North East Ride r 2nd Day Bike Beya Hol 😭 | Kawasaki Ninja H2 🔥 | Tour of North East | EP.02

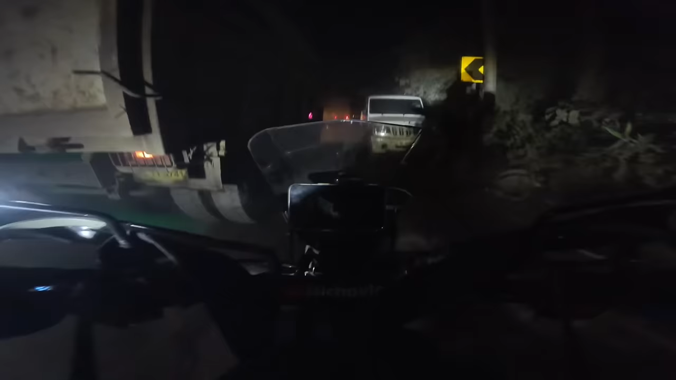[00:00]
বহুত ডাঙৰ প্ৰব্লেম, মোৰ বাইকৰ মিটাৰৰ লাইন চাইন নোহোৱা হৈ গ'লচোন।
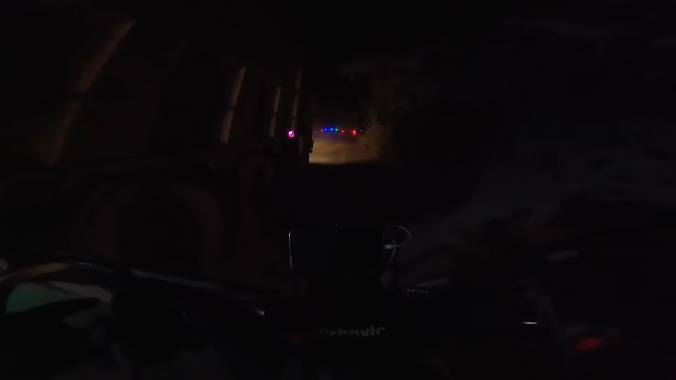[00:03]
কি হ'ল, একো দেখা পাই থকা নাই, লাইট অফ হৈ গৈছে, মিটাৰতো লাইন নাই, কিন্তু বাইক ষ্টাৰ্ট হৈ আছে। এইটো আৰু কি খাতাৰনাক প্ৰব্লেম।
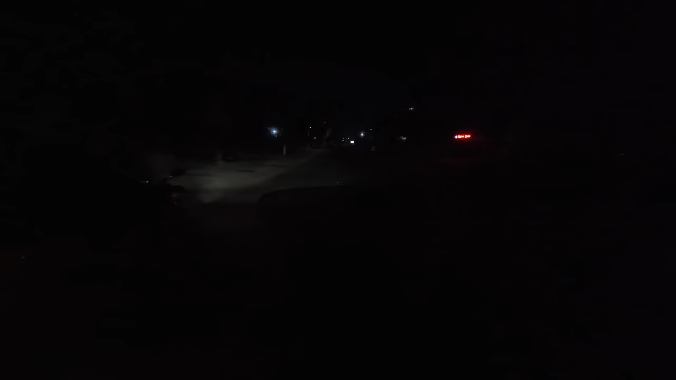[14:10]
টু শিলচৰ ফাইনেলি এণ্টাৰ কৰিছোঁ হেডলাইট চেডলাইট মিটাৰ চিটাৰ একো কাম
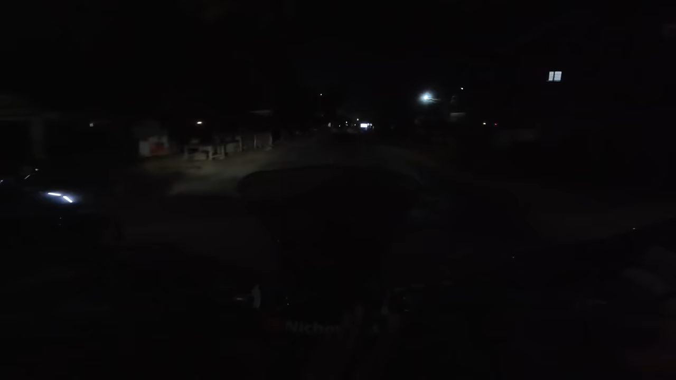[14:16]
কৰি থকা নাই বাইকখন যে চলি আছে ন তাকে শুক্ৰিয়া আৰু এতিয়া টাইম কিমান